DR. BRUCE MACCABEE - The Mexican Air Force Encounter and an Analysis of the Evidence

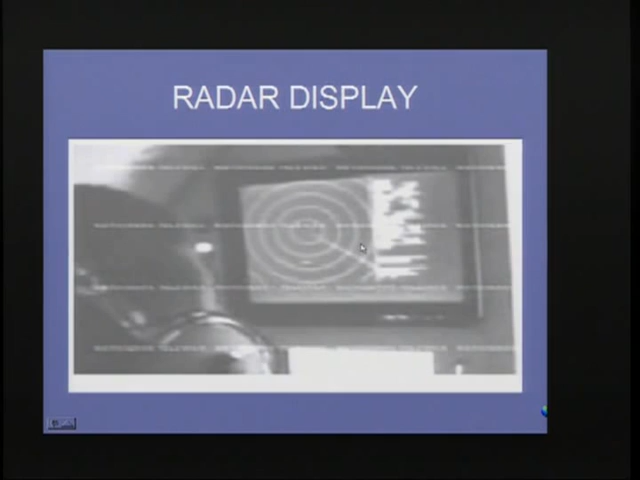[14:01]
This is just a picture taken out of the initial press documentary that was released by Jaime Mossan. If you look at this, you'll notice a center point here in rings that represent, I presume, 10 nautical mile segments. This shows what this radar was doing. If you look at this picture right here, from the rear end, if you're looking at the back end of the aircraft or the front end,
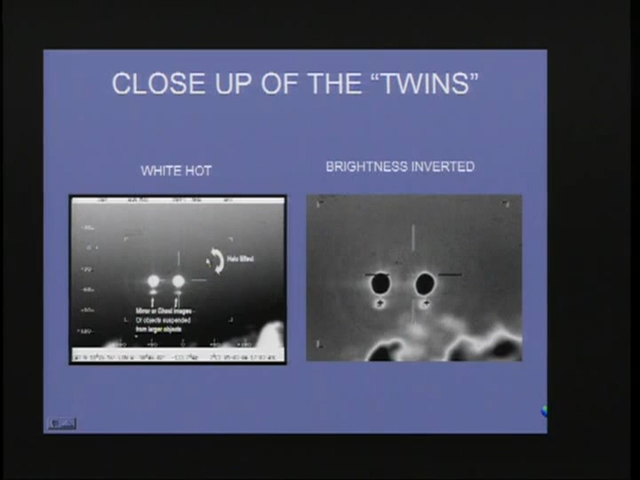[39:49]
There was also a halo effect that doesn't show up too well in this illustration, but you'll see it in the video. These things were so bright that they were causing reflections inside the optics that even surprised the FLIR engineers. I should mention, by the way, that I have been in contact with the engineers at the corporation that made the FLIR system, and also the people who made the radar system.
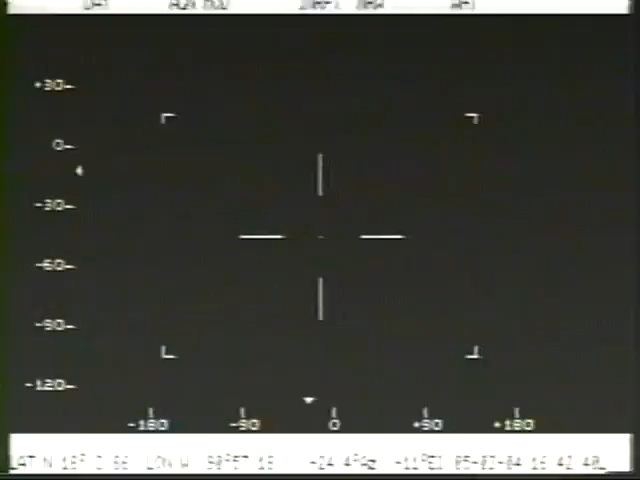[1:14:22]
75. Lleva rumbo 297. 297. Ok, vamos a ver si no está próximo a aterrizar este güey. Pero no lo vemos. Sígueme dando posiciones. Ok, casi a las 12 de nuestra posición con 2.9 de distancia, 75 de velocidad. Ábrete más a la izquierda por el sol. Sí.
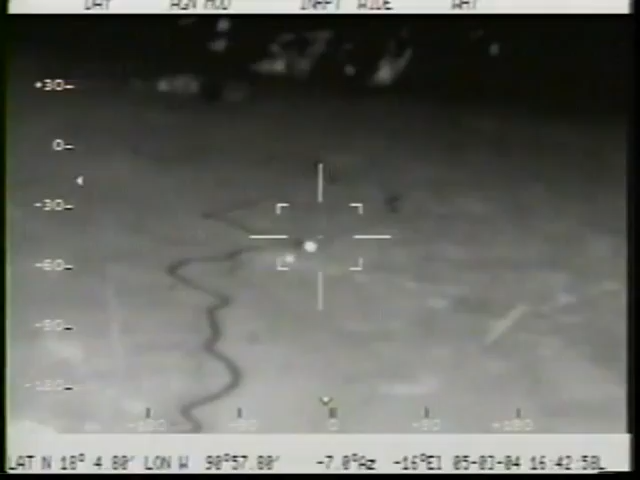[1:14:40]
There's a town that was they're flying near, and there's a river that runs near that town.
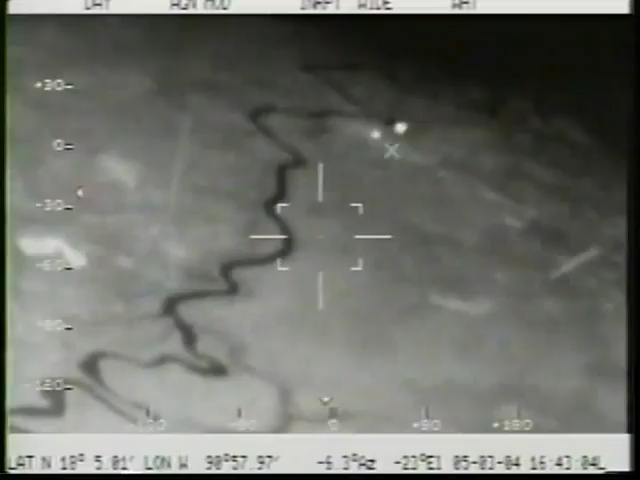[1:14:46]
You see bright spots on the ground at ground level, which are either sources of heat or else they're reflections of sunlight.
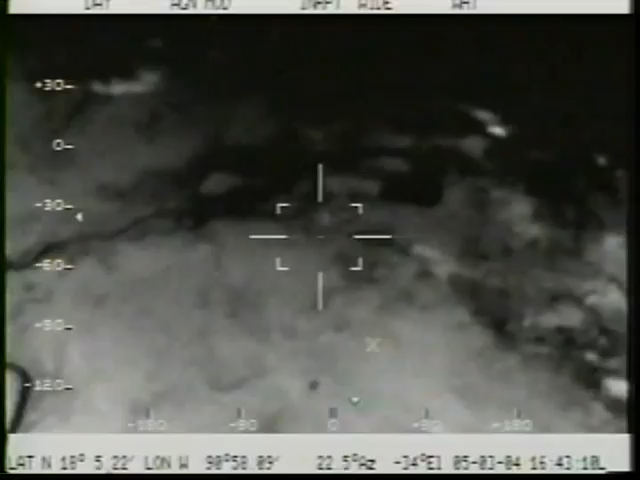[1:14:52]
Aquí marca una pista que se llama Candelaria. Ahí abusado entonces. Ok, la veo.
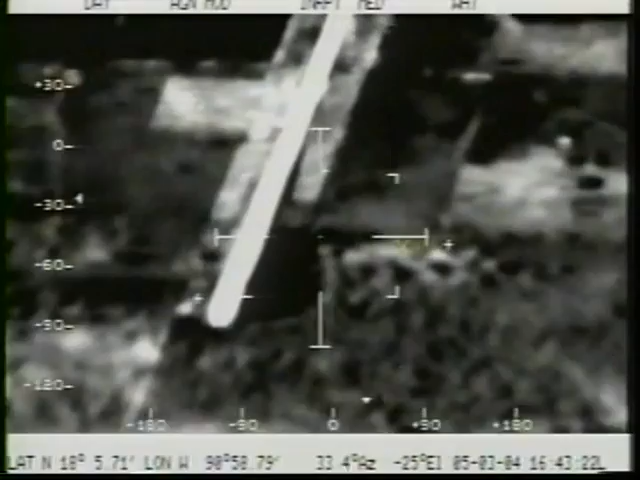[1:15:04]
La pista está aquí a la 1. ¿Dónde anda? Sí. A las 12 de nuestra posición, a 2.3.
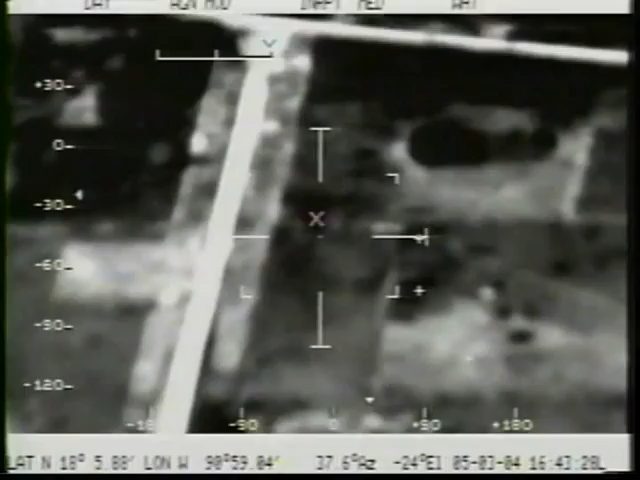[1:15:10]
No, pero la pista ya está a la derecha. ¿Ya la vio?
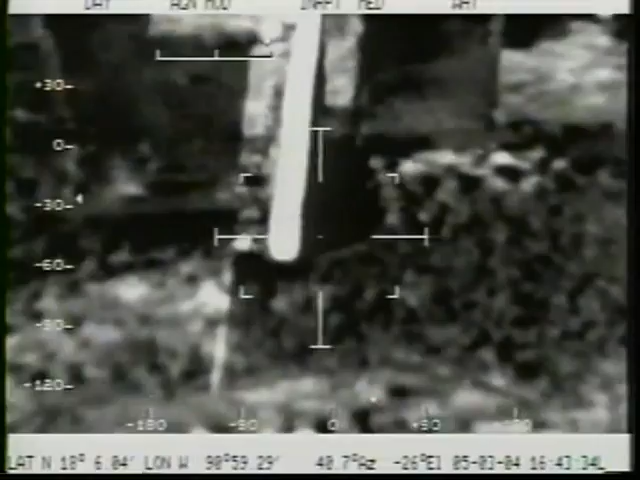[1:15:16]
Ahora el radar me está marcando 214, oiga. 297, corrijo, 97 de velocidad.
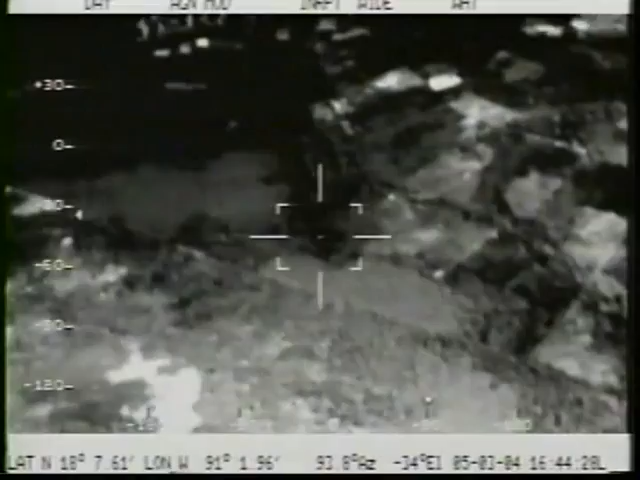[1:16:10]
Permíteme, a las 12 de nuestra posición, a 2.1 millas. Quiero que me hable a la derecha. Vigilante aérea. Pásenme al coronel Witsi, por favor. Notice that most of the time the FLIR is pointed down to the ground. They're assuming that they're detecting on the radar some object that's coming up from the ground, an ordinary airplane. Spend very little time looking at looking in the sky at their altitude. Con rumbo 300.
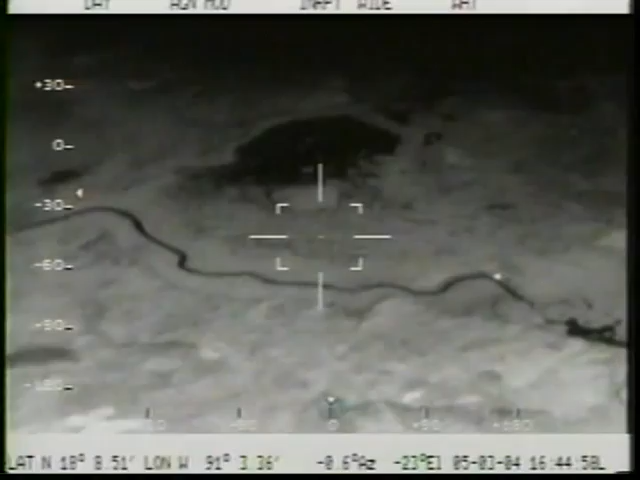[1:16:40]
300, el mismo rumbo que llevamos. Es correcto. Y me marca 2.1 millas. Approximately, it's still looking somewhat downwards. There are those two lights on the ground. That's normal. That was a very brief switch to normal video, which didn't show anything either. This is an edge of the landform you saw there, water up above and land down below, and some bright thing on the land.
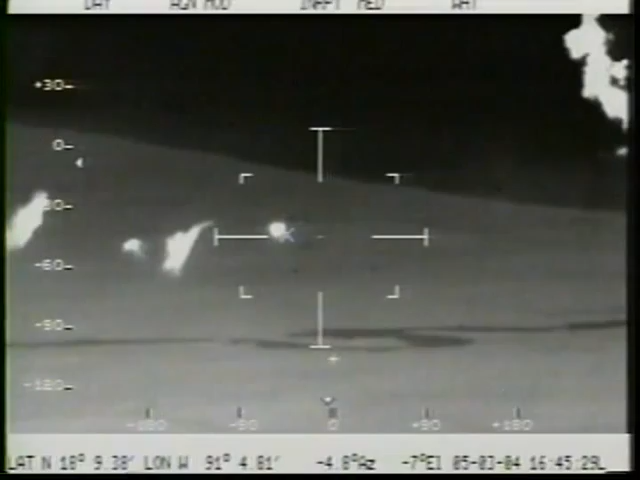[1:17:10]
Me está marcando 206 de velocidad y lleva un rumbo 301. Capitán Telles. Telles, con el coronel Witsin.
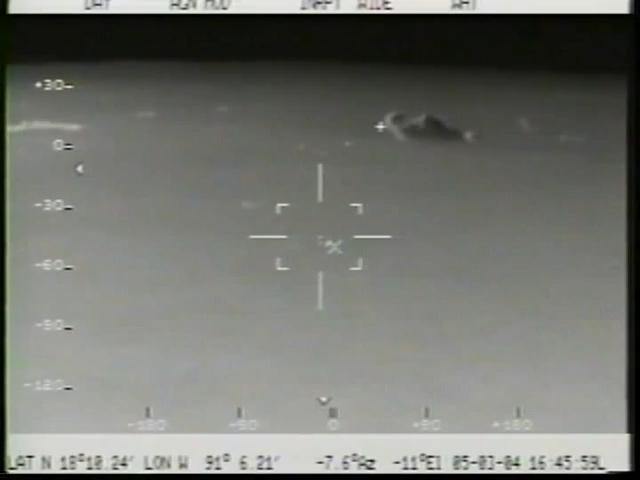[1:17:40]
No sé ahorita, como antes decía, nada más ahorita se encuentra el jefe Ceniceros, o en su defecto lo puedo atender yo, jefe. Ok, nada más para informarte que
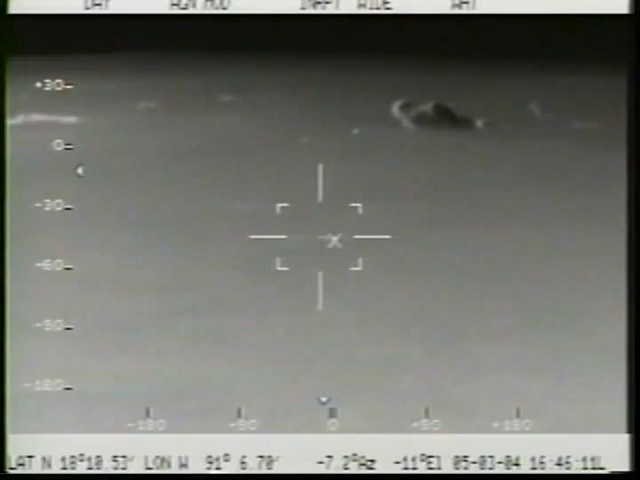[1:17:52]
aproximadamente sobre Tenosique, al néctar eco de Tenosique hubo un contacto radar con una aeronave que no hemos podido localizar. Todavía está en contacto radar con el equipo del avión. Estamos tratando de When you see landforms off in the distance, he's looking in the direction where the oil fields are. I'm not seeing any oil fires.
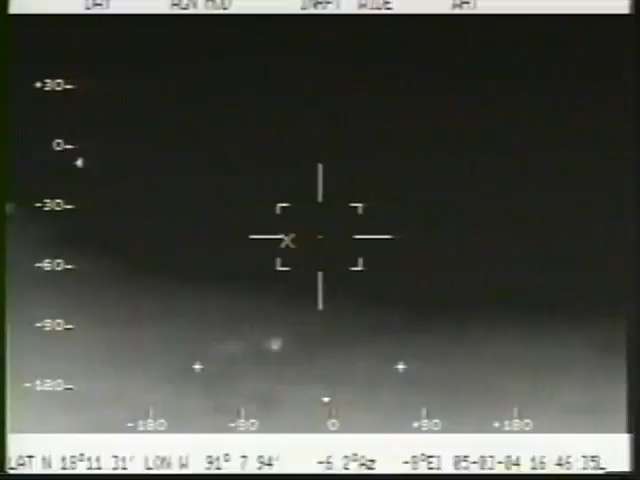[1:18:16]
Radar. A ver, radar, dame información del avión. Proposición a 2.1 millas con 166 de velocidad,
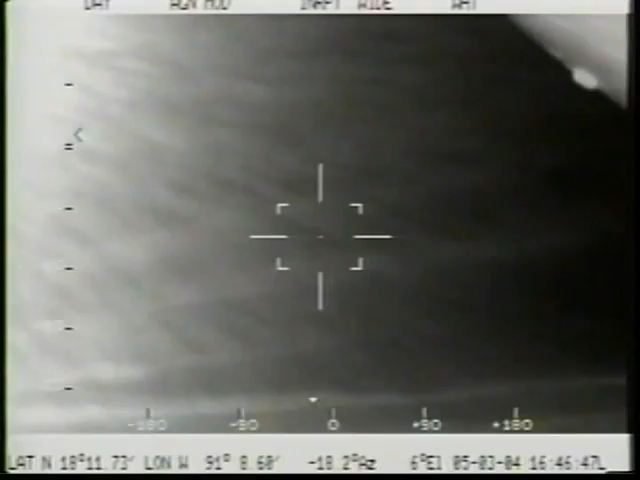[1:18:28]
corrijo ahora 207 y con rumbo 302. The bottom of the aircraft. Va directo, por favor. Va directo a Carmen. Okay. Now he's looking at a reflection of the sun and the bright spots are reflections of the sun in the little lakes now.